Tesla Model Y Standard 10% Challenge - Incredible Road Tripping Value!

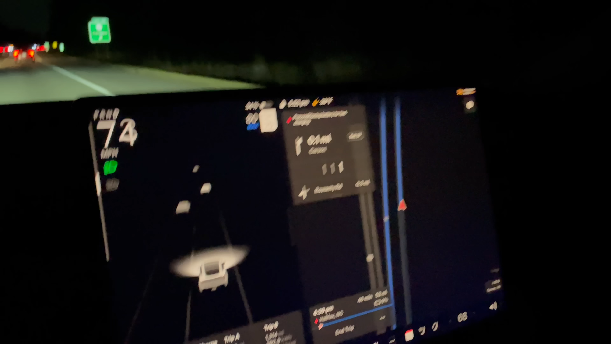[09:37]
All right, we're coming off our exit at 34 percent.
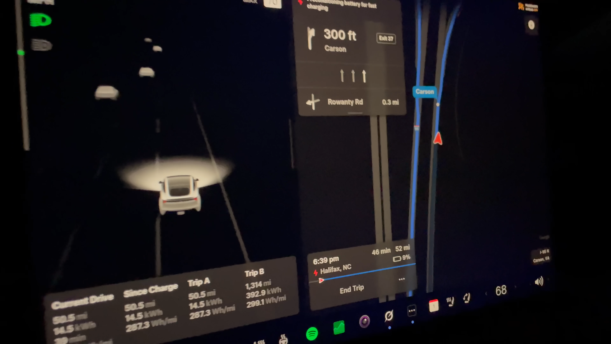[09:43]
50 miles and 287 watt hour per mile. And we're gonna just get off of here and get back on real slowly.
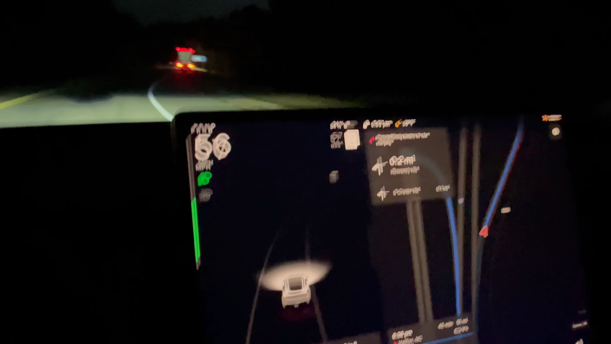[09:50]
And it is estimating a nine percent arrival. We are looking pretty good for maybe 90 something miles.
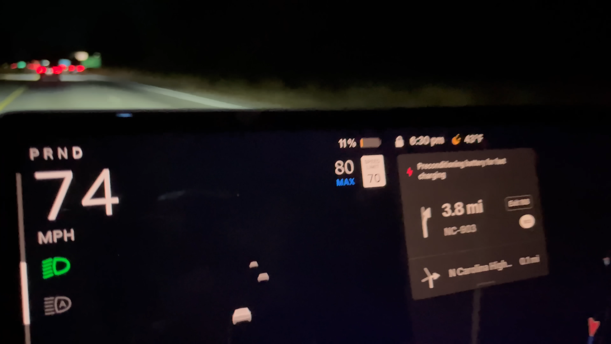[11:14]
And we are gonna go past 98 miles it looks like.